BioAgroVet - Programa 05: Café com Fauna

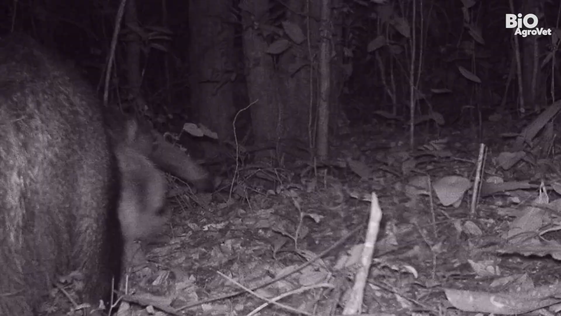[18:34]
Vocês vão ver imagens que depois eu vou compartilhar com vocês. Jaguatirica, irara, tamanduá bandeira, cachorro do mato,
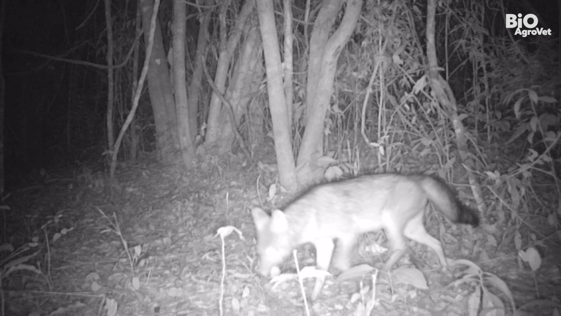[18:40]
gambá, tamanduá mirim, enfim, uma série de animais da nossa mastofauna, sem dizer da nossa avifauna.